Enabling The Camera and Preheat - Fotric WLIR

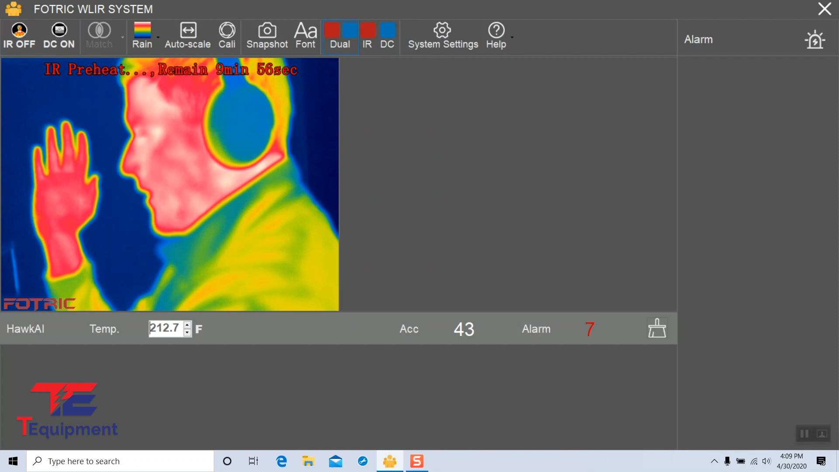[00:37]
we can also enable the DC mode which is the visible light camera
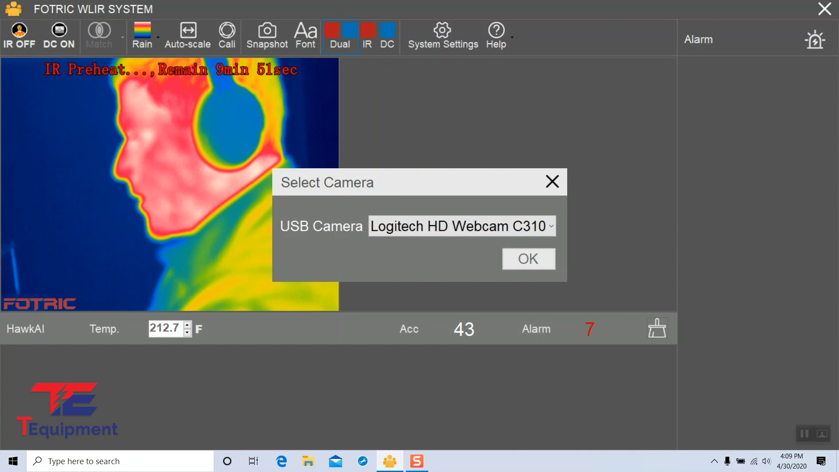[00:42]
you're going to go ahead and select the USB camera Logitech HD webcam C310 I'm going to go ahead and click on that and you're going to be presented with a message here that says there's an IR preheat time and we're also going to have to resample temperature sets for 10 different people after preheating I'm going to go ahead and say okay
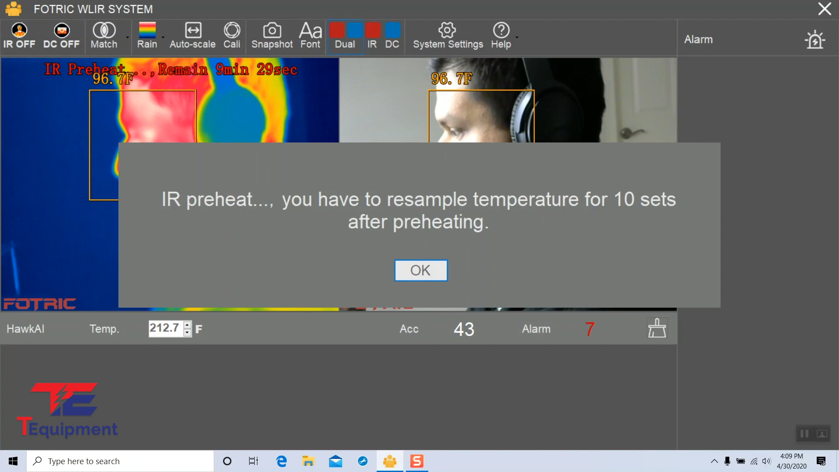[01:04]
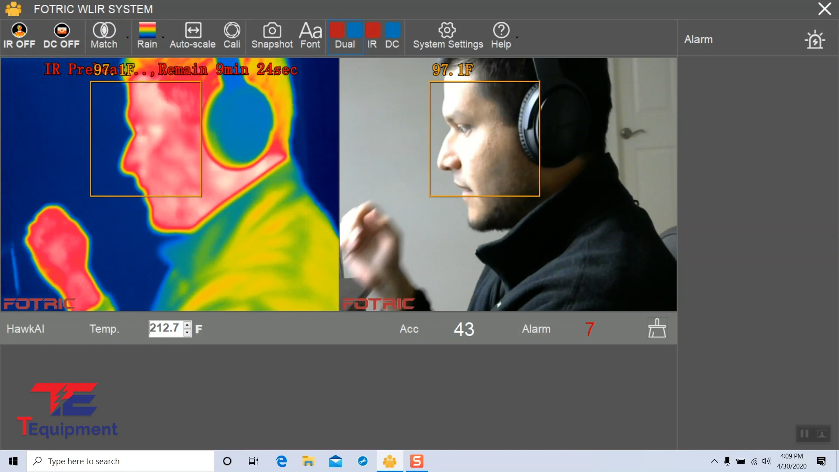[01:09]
and now you can see me you can see the visible lights camera on the right side and the IR camera on the left side and you're also going to see the IR preheat remain nine minutes 13 seconds and counting we can also make it easier to see by disabling the DC camera and only showing the IR camera which you can see here IR preheat nine minutes and counting now while
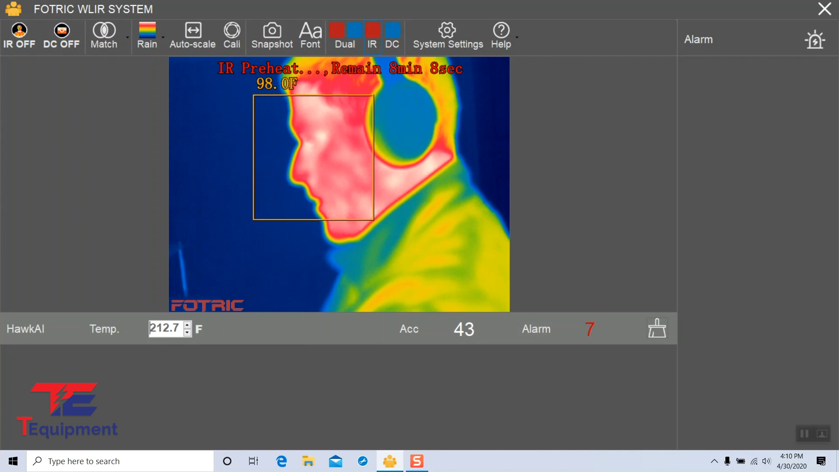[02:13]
shows your IR if PII or personal personal identifiable information is a concern to you IR works great at only showing temperature as people come in and get scanned DC is the mode where you'll only be able to see the person there is no thermal imaging here but the
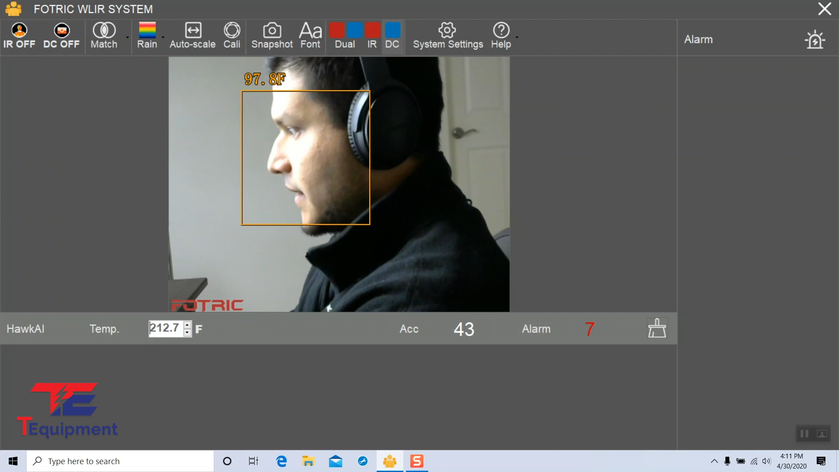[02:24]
temperature reading still happens so it's very useful to have that on here as well I'm going to go ahead and select dual for a good view of both ends again
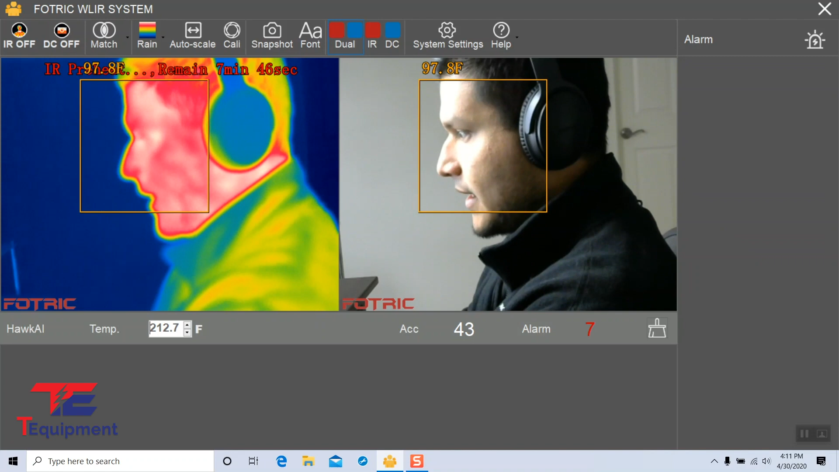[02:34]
the preheat time takes around 10 minutes to complete once preheat is done we're going to follow to doing some samples and calibrating the camera